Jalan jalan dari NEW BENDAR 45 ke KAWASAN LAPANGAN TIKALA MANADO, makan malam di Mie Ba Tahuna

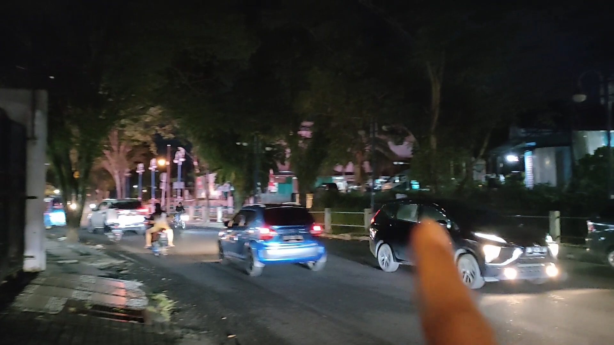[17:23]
Itu di ada Om Joni, ada perbaiki mobil di situ ya.
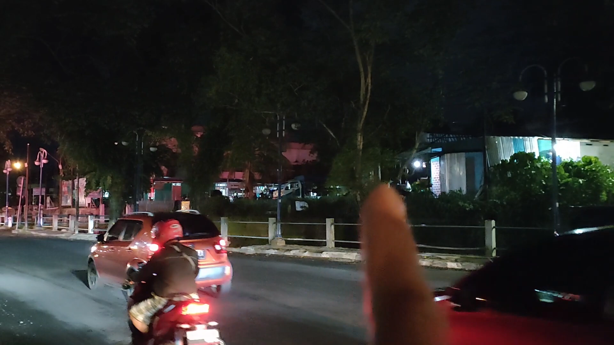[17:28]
Ada bengkel di percetakan negara itu ya.
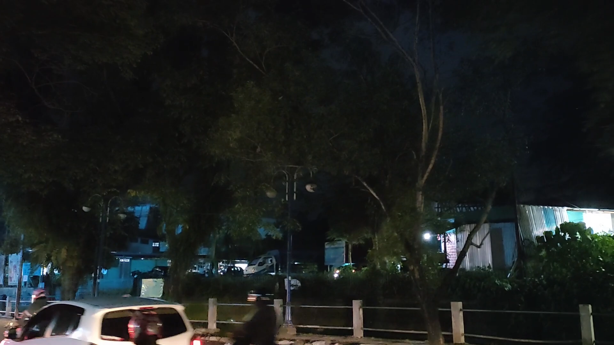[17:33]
Memang sudah tadi sudah agak larut, sudah mau malam.
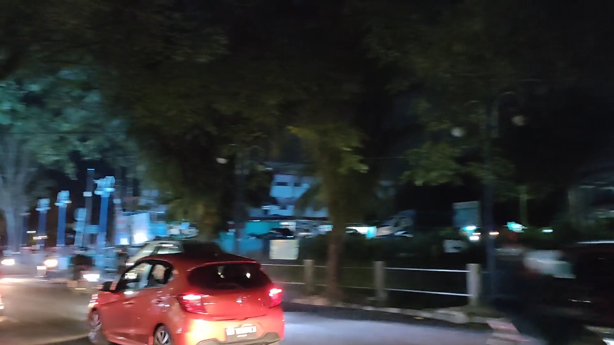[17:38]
Nah, ini di kawasan depan lapangan Tikala.
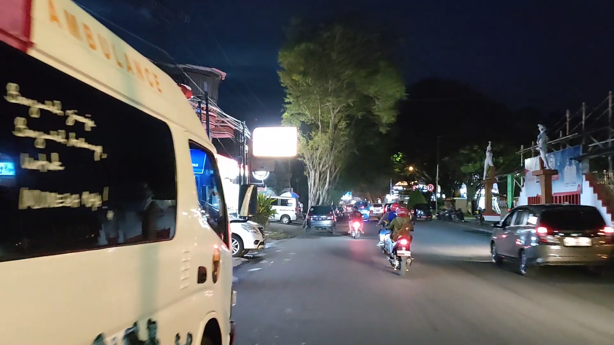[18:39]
sebelah kiri Om Joni ada Kimia Farma. Nah, itu dia ya, masih terus ke sana.